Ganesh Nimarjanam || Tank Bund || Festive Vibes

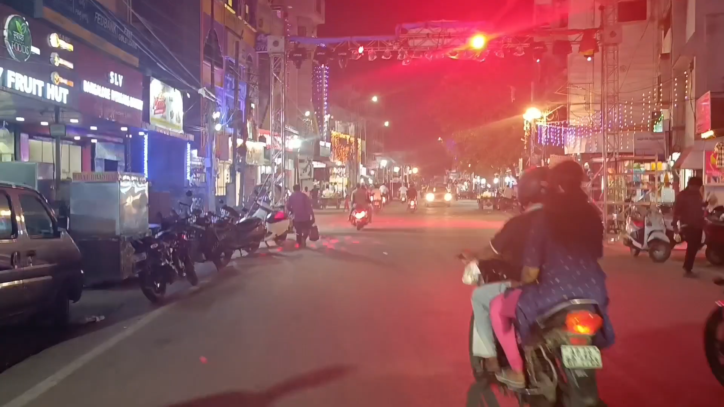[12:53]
సో ఇంకా ఈ గలీలో అయితే చూసి అయితే ఫుల్ లైట్స్ అండ్ ఇలా రోడ్ పైన కూడా ఫుల్ డీజే అవి పెట్టారనమాట.